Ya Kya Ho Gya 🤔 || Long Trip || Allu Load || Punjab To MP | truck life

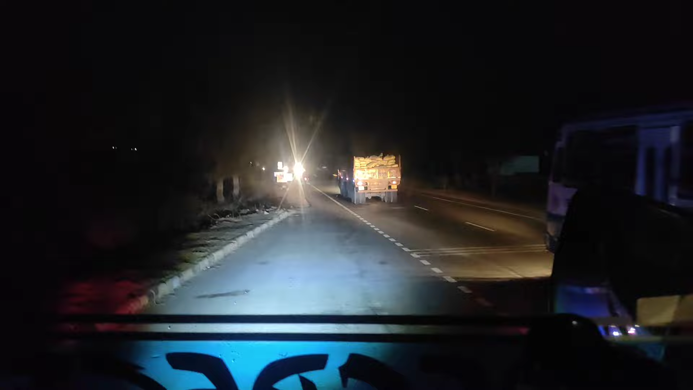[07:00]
रात को दिखा रहे हैं यार गाड़ी की हेडलाइट है उनकी, इतनी लाइट नहीं है पता नहीं चलने लगा। हाँ हाँ, ये ब्लिंकर आ गया,
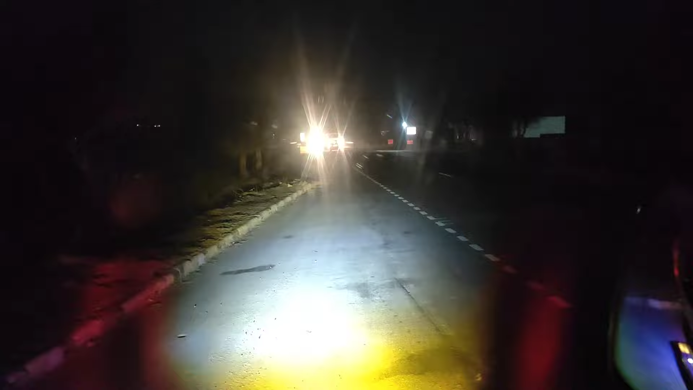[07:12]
ये वाइट और पीन की पूरी वाइट आ गई, ये येलो आ गई, ये ठीक है।
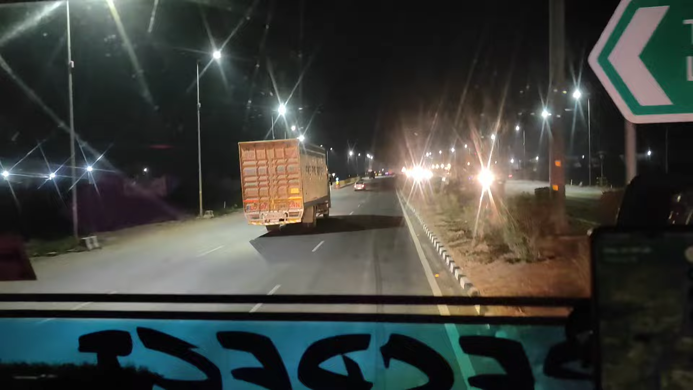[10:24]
इधर से हमारा चित्तौड़गढ़ एंड किया 1
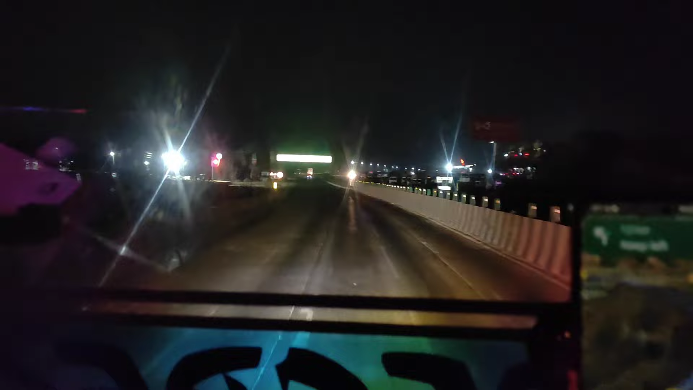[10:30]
किलोमीटर और टाइम हो गया हमारे 3 बज गए। चित्तौड़गढ़ 1 किलोमीटर रह गया है। हाँ, छोटा इसी उदयपुर सीधा हमने इधर जाना है,
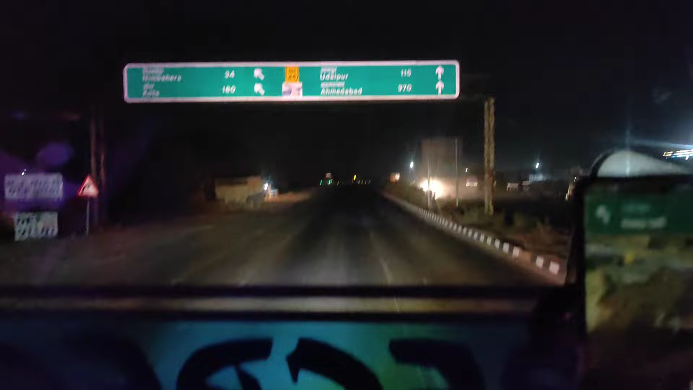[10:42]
डर लेना भी 1 किलोमीटर के बाद पूरा नीचे उतर जाना फिर हमें गोल्डन लेक।
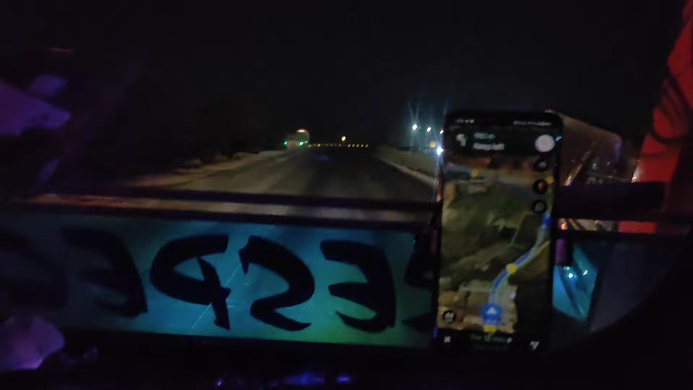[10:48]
मैं आ गया रोड, एक ज़्यादा राइट साइड है एक ज़्यादा लेफ्ट साइड,
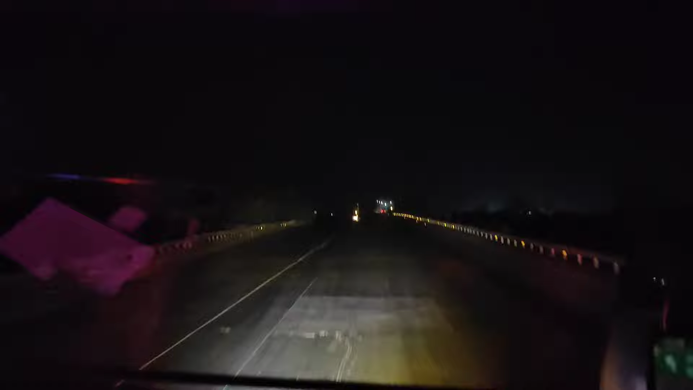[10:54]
हमें अभी होना है लेफ्ट साइड जिधर से हमको नीचे हो जाना है। अभी हम लेफ्ट साइड इसी रोड पे जाना, अभी
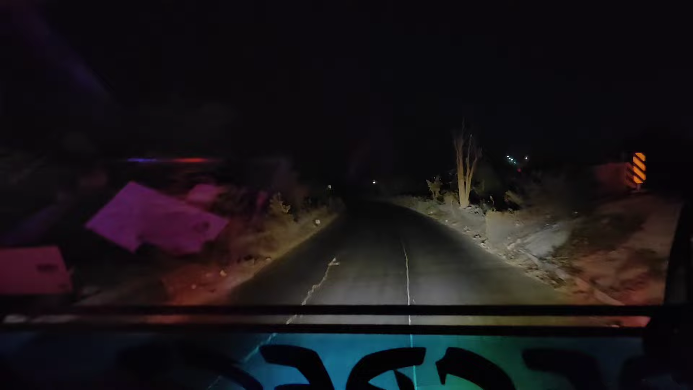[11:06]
सीधा आगे जा रहा है उदयपुर वाली साइड और हमें इस रोड पे जाना है।
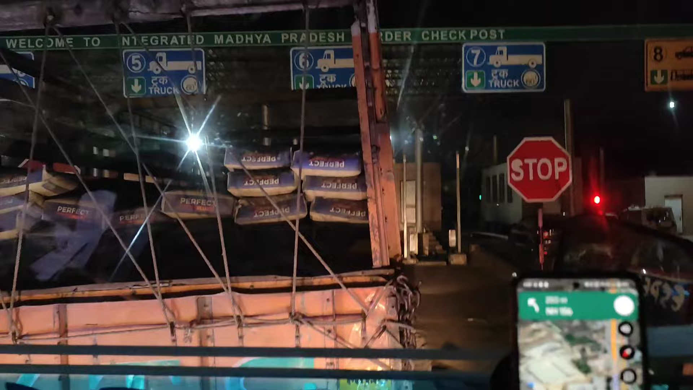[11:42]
हाँ अभी ना रात को इतना जाम वगैरह नहीं है, पीछे अब लग गया मेरे को, मेरे आगे पास 2 ही गाड़ियाँ, फाइल वगैरह निकाल के रख दी, पैसे भी रख दिए,